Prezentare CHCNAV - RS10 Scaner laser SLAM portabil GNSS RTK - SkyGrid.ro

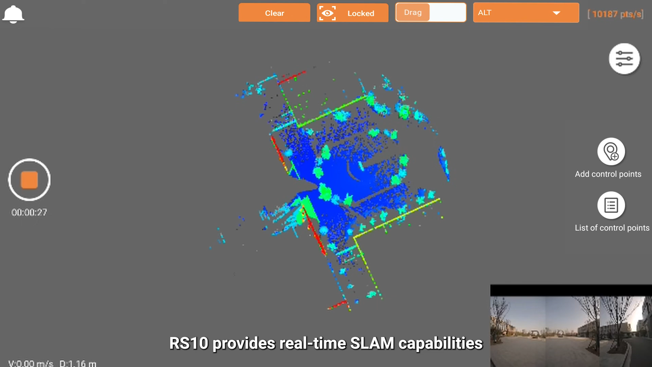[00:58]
RS-10 provides real-time slam capabilities to create georeferenced point clouds directly in the field.
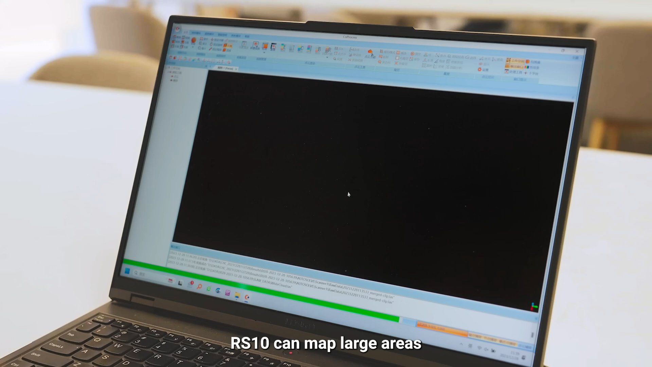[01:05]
RS-10 can map large areas up to 13,000 square meters in real time.
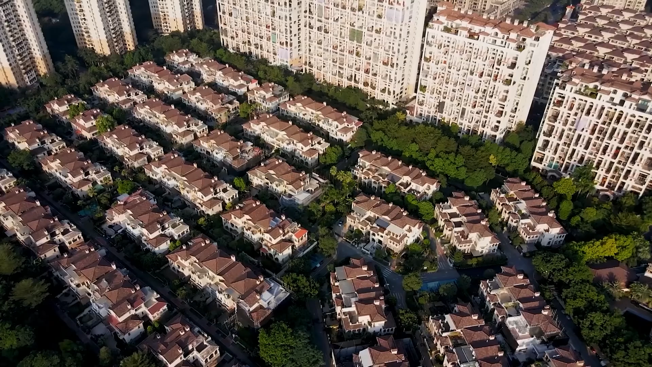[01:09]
For industry scenarios with high-precision requirements such as real estate surveying and bridge inspection,
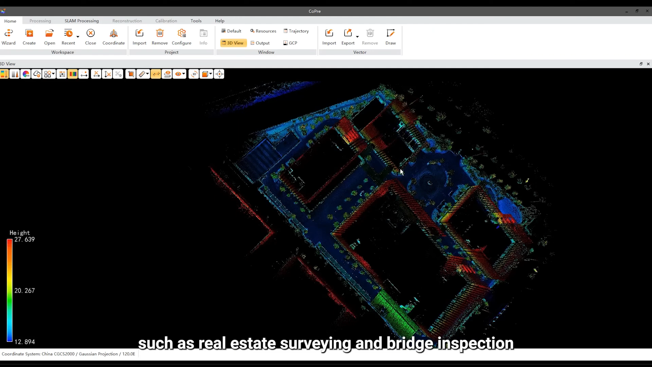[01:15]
also supports optimization through Kopri software. This achieves a point cloud thickness of
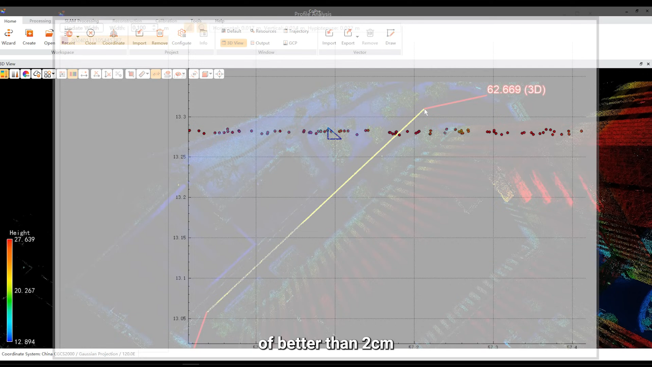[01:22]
better than 2 cm and a relative accuracy of better than 1 cm.
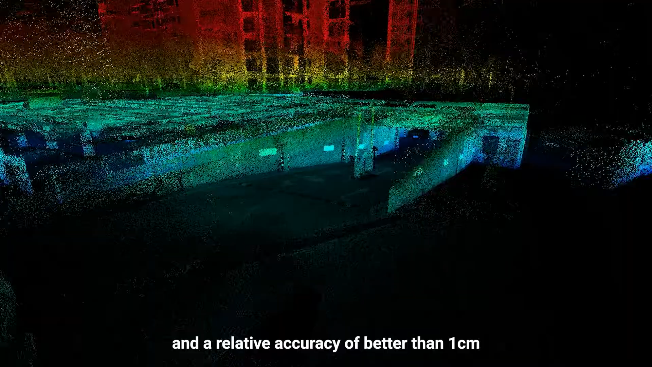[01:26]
The transition between outdoor and indoor environments is seamless,
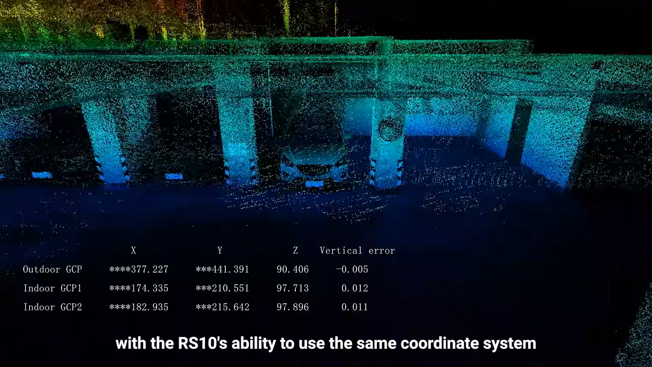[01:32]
with the RS-10's ability to use the same coordinate system without the need for additional georeferencing.
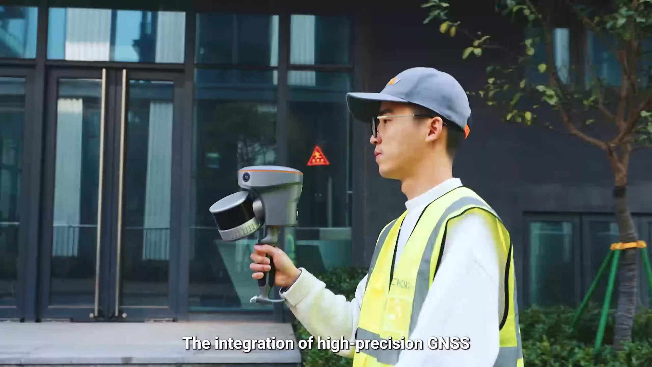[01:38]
The integration of high-precision GNSS and SLAM technologies eliminates the need for traditional loop closure,
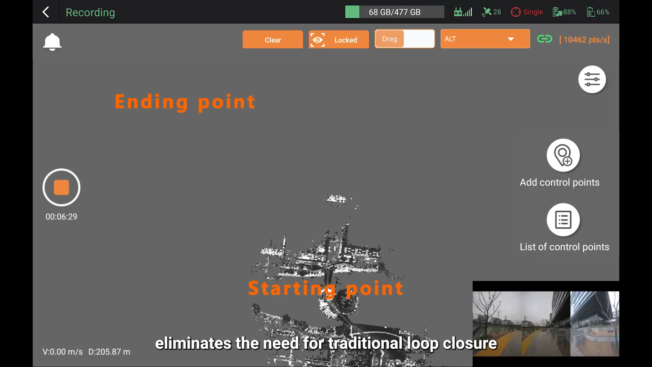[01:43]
which often complicates the data collection process for handheld scanners.
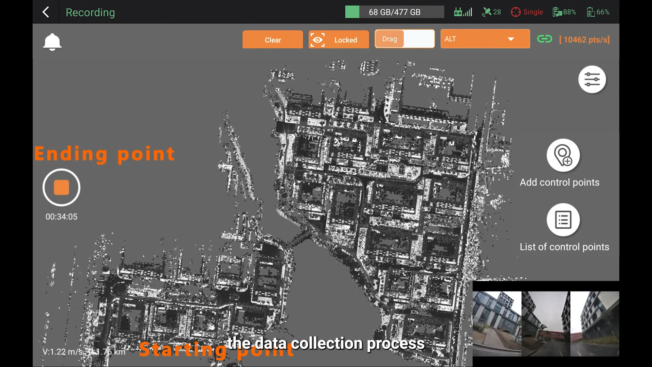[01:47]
SmartGo software supports real-time point cloud browsing,
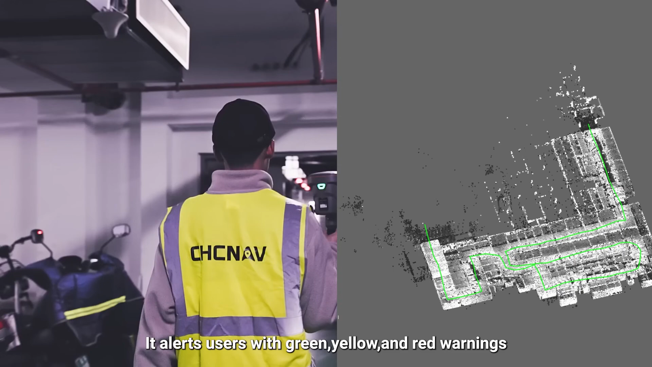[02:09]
It alerts users with green, yellow, and red warnings, prompting timely and effective measures to ensure the final accuracy of results.
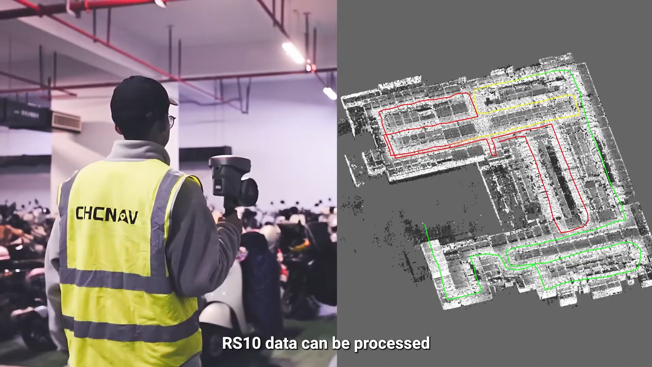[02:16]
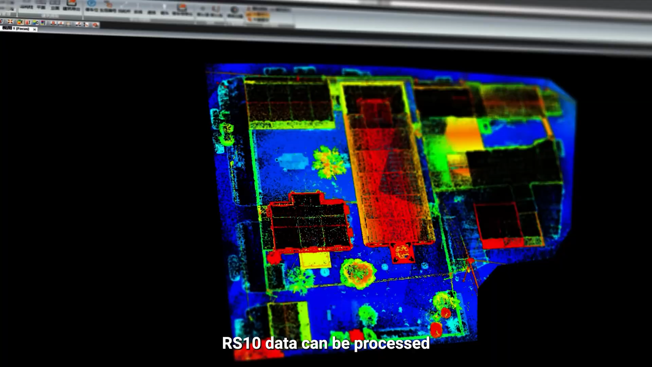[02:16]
RS-10 data can be processed and coprocessed for instant drawing extraction.
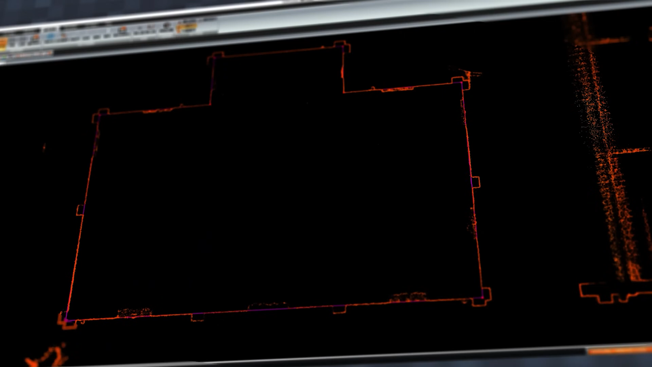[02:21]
One person can complete DLG extraction for 30 buildings in just one day, which improves efficiency of office work significantly.